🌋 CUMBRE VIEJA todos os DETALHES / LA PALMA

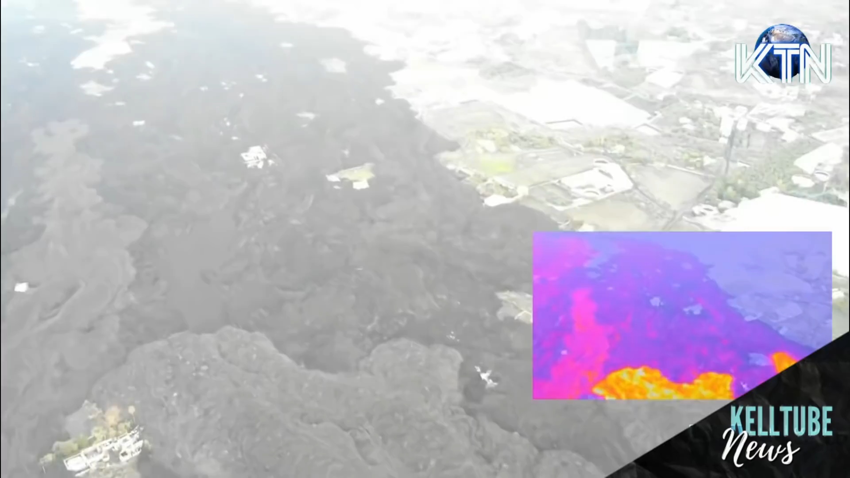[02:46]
mas de forma menor do que nos dias anteriores e sem alterar a superfície do delta.